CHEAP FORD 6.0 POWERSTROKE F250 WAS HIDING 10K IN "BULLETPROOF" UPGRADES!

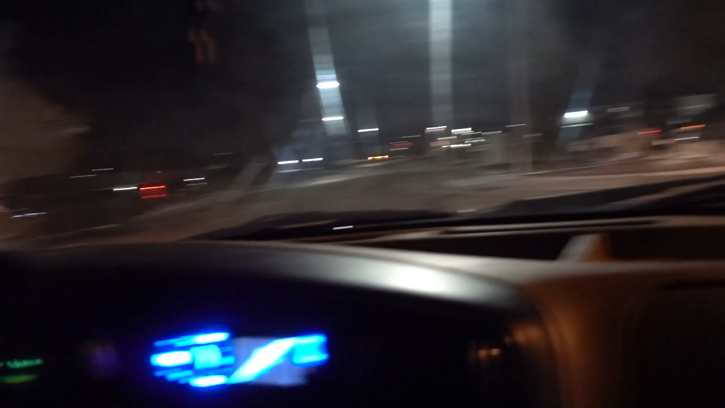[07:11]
Yeah, I hate the road. Woo!
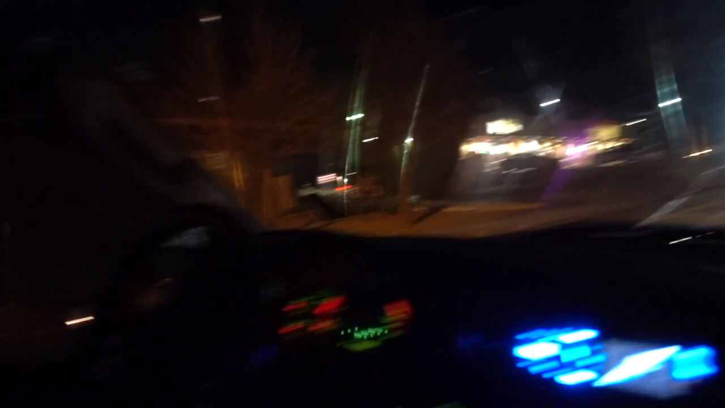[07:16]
Sideways! Drift in the truck now. Yeah, this thing ripped. Dave's is only on the tow tune, so... Went completely sideways. Oh, man. We're gonna turn her down.